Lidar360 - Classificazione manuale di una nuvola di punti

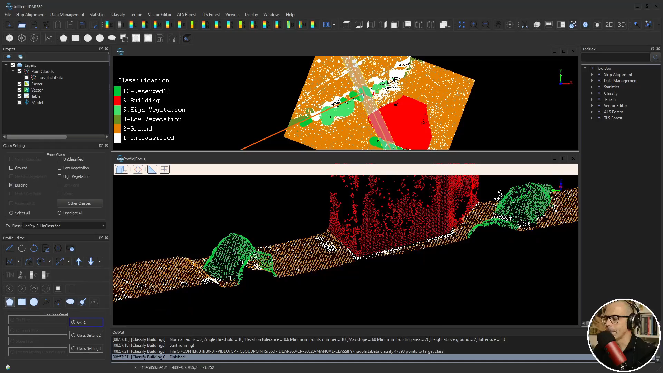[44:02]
questa parte qui volendo potrai prendere questi punti qui beh lasciamo così potrei prendere questa fascia di punti bassi non classificati e dire al software di darmeli come punti di fabbricato però lasciamo stare ora ci sto già mettendo un po' troppo per gli standard dei video andiamo avanti c'è l'ultima parte le ultime parti da fare che sono fondamentalmente queste
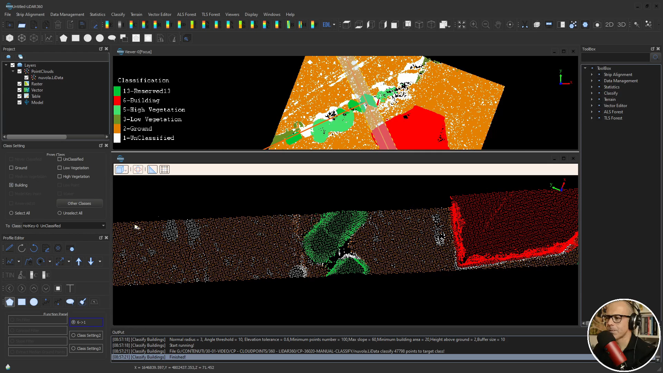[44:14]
questa parte qui di edificio chiaramente va tolta dall'auto anche questa parte qua è un po' quello che succedeva prima per cui rimango con i settings di prima quindi da edificio a never classified quindi seleziono ora in questo caso sono sempre una vista planimetrica in una vista 3D che è una vista che in effetti aiuta molto alla possibilità di poterti spostare nella vista e capire che cosa stai guardando questa è un'auto quindi la sposto da
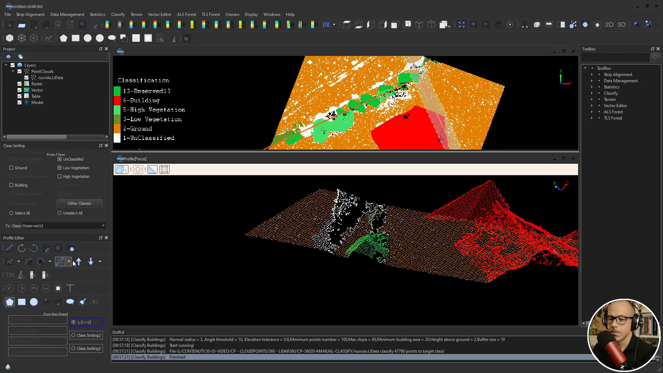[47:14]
unclassified e low vegetation e portarli all'interno della classe auto a questo punto questa sono punti legati alle auto andiamo in fondo credo che qua ci sia qualcosa che può essere riportato questa è sicuramente qui in sezione forse le cose le vedo molto meglio front view questi punti sono punti di bassa vegetazione adesso quindi da unclassified a low vegetation e qua posso cambiare con l'utilizzo del line above e quindi utilizzo lo strumento di
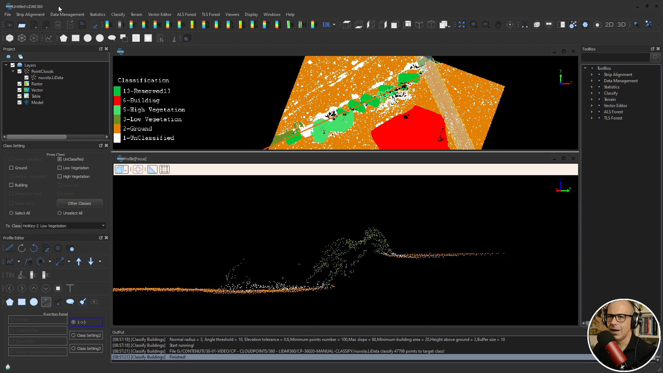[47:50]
selezione di tutto quello che c'è sopra a questo punto potrei ad esempio disabilitare la vista di quello che è building di quello che sono la reserve 13 di quella che è l'alta vegetazione lasciare soltanto il ground unclassified e low vegetation e provare a ripassare in questa direzione quindi nella direzione che ho appena percorso tornando indietro per trovare vedere per vedere se da ground da unclassified posso portare qualcosa a low vegetation per esempio io qua
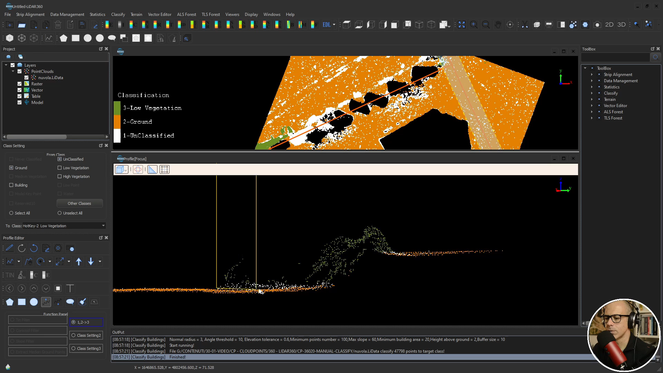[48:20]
ci porterò qualcosa a low vegetation anche se probabilmente questo è out vabbè facciamo finta che vada bene così vado avanti questa è sicuramente low vegetation vedi come si dice scattered questa numero di punti è molto sparsa tipica della vegetazione bassa proseguiamo per vedere se c'è ancora qualcosa questa è low vegetation in realtà questa è auto lasciamo stare questa è auto e starà in un'altra parte
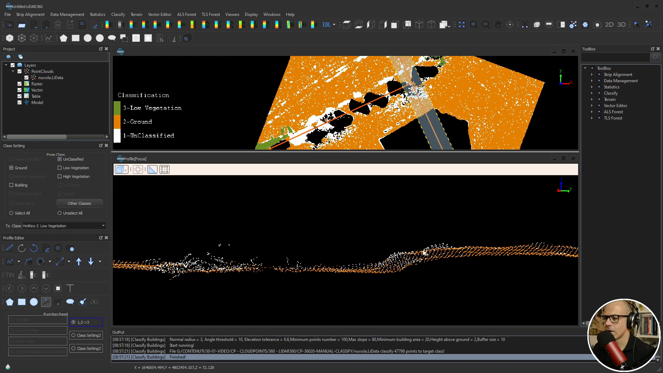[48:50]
potrei mettere come low vegetation questa ma non la vedo molto significativa questa è low vegetation quindi la portiamo a low vegetation qui siamo qui lasciamo così questo potrebbe essere un tronco ma lasciamolo invariato e anche questo potrebbe essere un tronco allora mettiamola come low vegetation va anzi mettiamola come high vegetation questa fa parte di un tronco o di un albero una pianta ad alta vegetazione
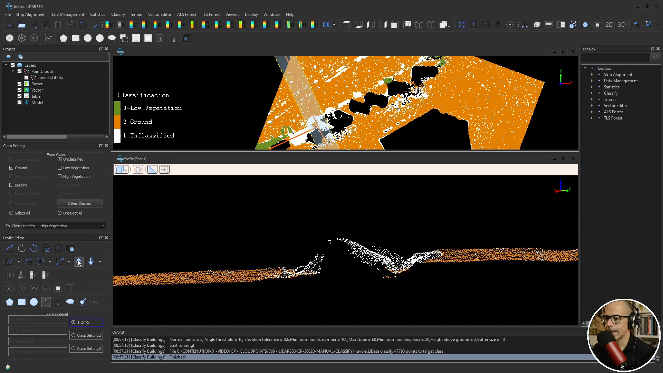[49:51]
e questo è il deposito di materiale di sfalci che non ci interessa mappare come niente questa è un unclassified fondamentalmente e basta direi che la possiamo chiudere qua perché sennò andiamo veramente lunghissimi quasi un'ora di video a questo punto allora chiedo al software di farmi vedere tutte le classi
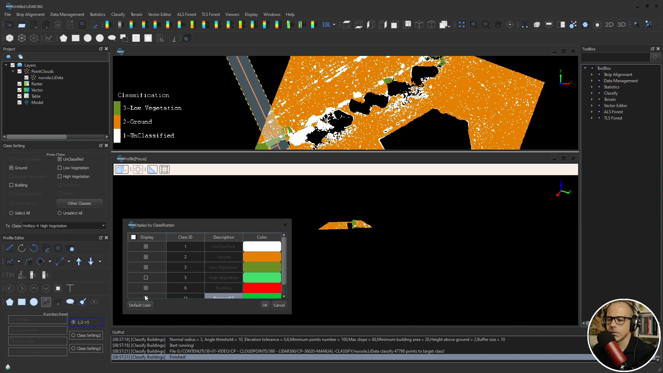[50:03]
nella nuvola di punti ok
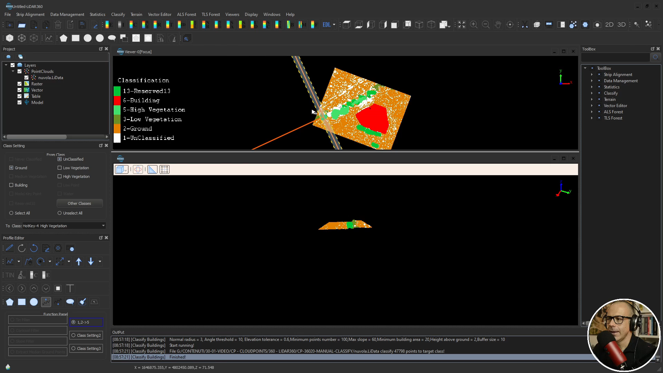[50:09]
esco dal profile editor salvando quindi devi salvare i risultati save results quindi lui ti salva i risultati posso chiudere il profile editor e lui adesso mi fa vedere
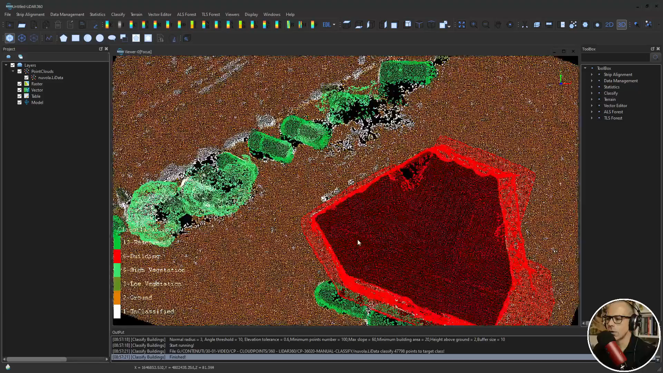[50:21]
questo mi dice guarda la tua nuvola di punti dopo il processo di classificazione che hai fatto è suddivisa in queste
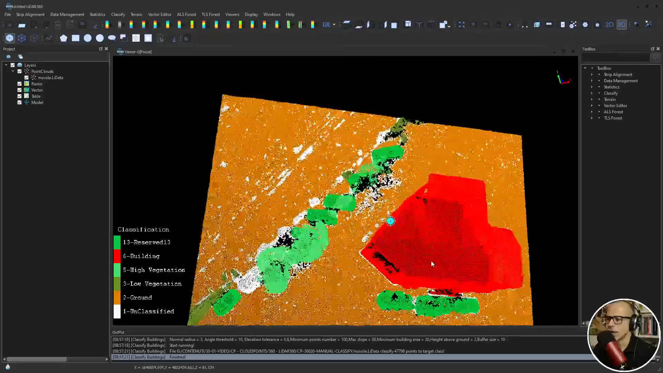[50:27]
classi dove c'è sono i building c'è il terreno c'è un po' di media vegetazione c'è l'alta vegetazione poi c'è una classe reserve 13 che mi hai classificato dove hai attribuito determinati elementi che noi sappiamo essere state le auto a questo punto questa nuvola di punti è classificata secondo un criterio che è effettivamente rappresentativo di quello che c'è al terreno
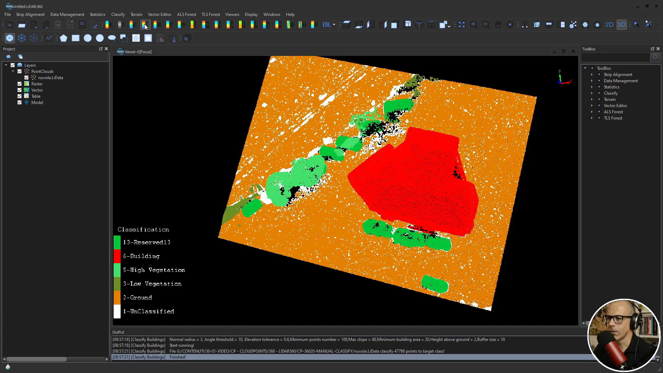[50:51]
la informazione RGB non cambia l'informazione RGB è rimasta assolutamente la stessa avrei potuto anche
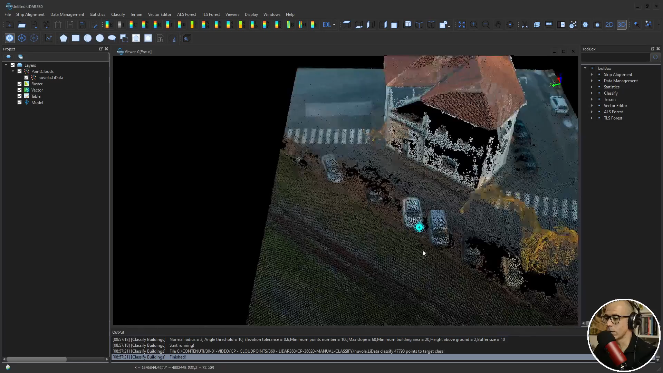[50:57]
utilizzare il dato RGB per classificare la nuvola di punti e quindi ritagliare direttamente le auto utilizzando l'informazione di colore però alla fine
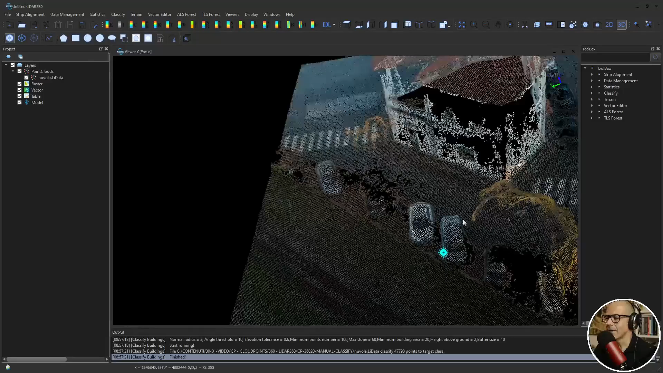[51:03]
se vado a vedere la classificazione tutto sommato mi ritorna a quello che abbiamo fatto utilizzando le sezioni